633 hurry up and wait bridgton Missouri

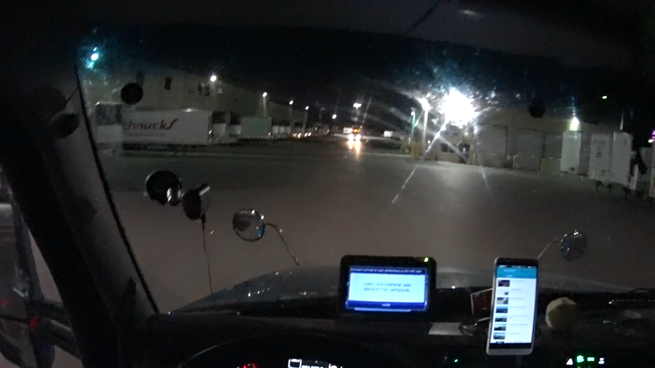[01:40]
So where is door 13 or 14?
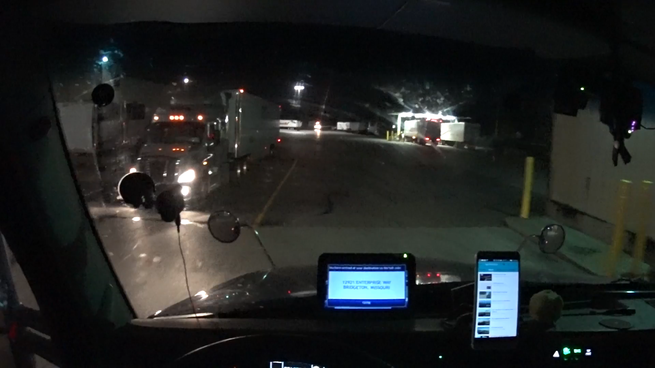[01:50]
The beauty about this place is they will actually come and wake you up. Those yard jockeys right there, yard drivers, they will come and knock on your door.
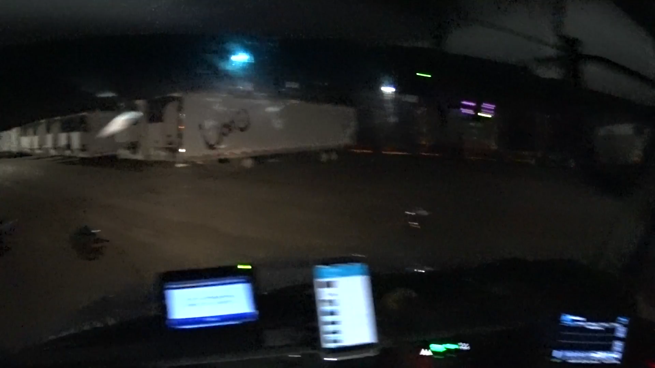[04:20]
We're just gonna park right next to Prime over here.